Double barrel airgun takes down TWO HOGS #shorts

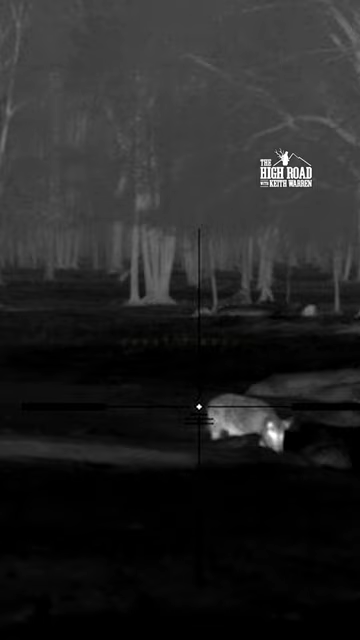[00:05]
so as i see them off in the distance i i'm prepared i was prepared since the moment i sat down a perfect opportunity so i took it look at the
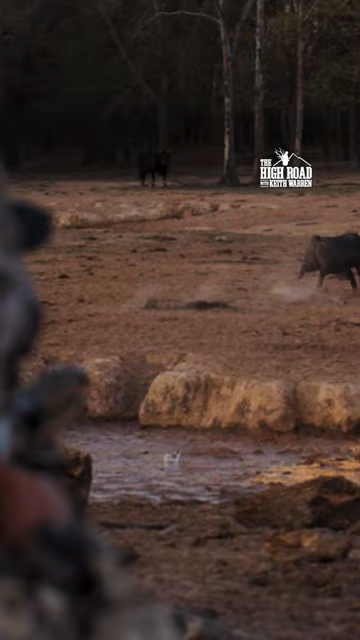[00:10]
blood and as they're running off take a
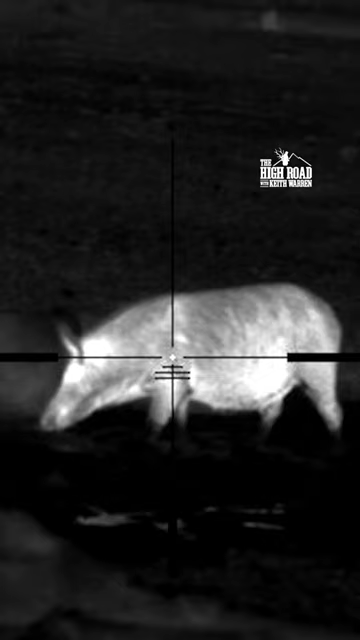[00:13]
look at the footage that i got out of the trail rifle
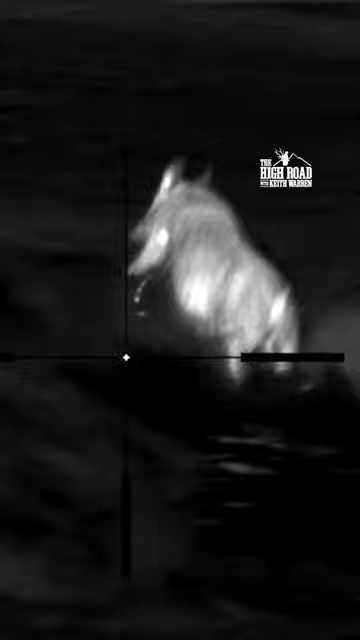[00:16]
just take a look you see blood going why is that because the heat signature from the blood and
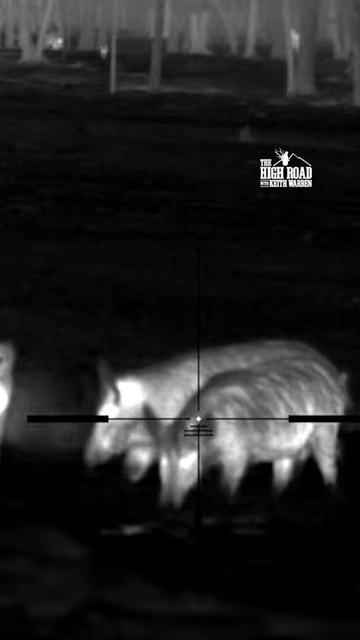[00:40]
kebab you know i take a shot
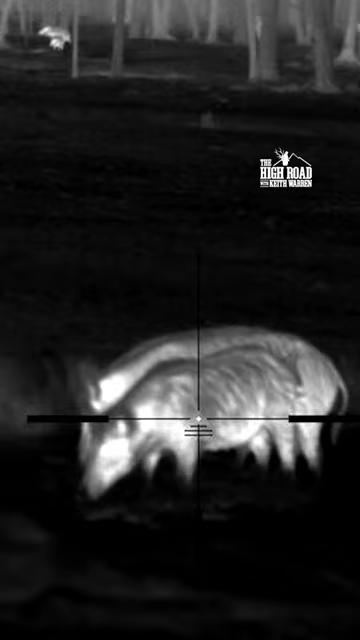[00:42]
and i nailed it i'm very happy with these hogs and tonight worked out really really good